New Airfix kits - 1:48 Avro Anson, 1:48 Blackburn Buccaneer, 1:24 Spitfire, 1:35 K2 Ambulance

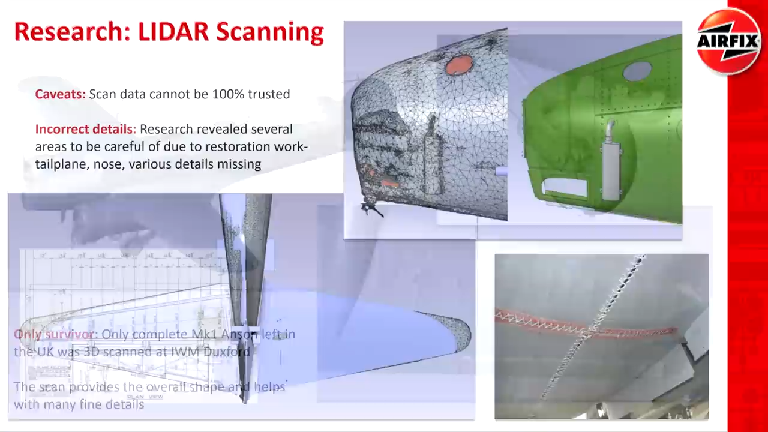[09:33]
A good example of this was given to us when they were laser scanning the Anson at Duxford. And that revealed a couple of issues there where the nose of the aircraft had been restored and wasn't
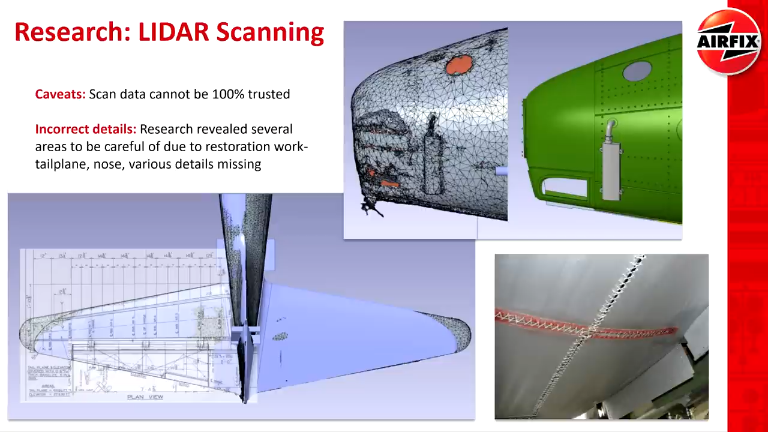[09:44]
quite accurate according to the period aircraft.